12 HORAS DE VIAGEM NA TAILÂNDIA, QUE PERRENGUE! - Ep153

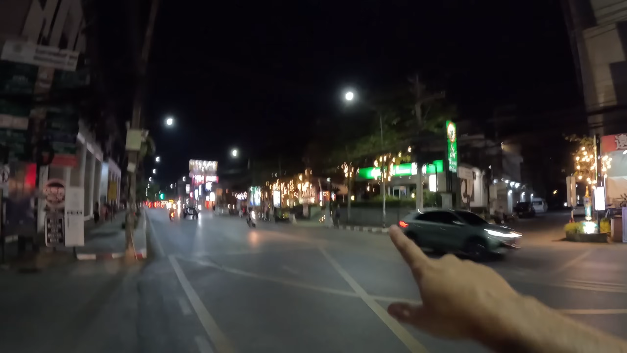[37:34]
Tem um café ali, olha que lugar bonito ali na frente, é tudo iluminadinho.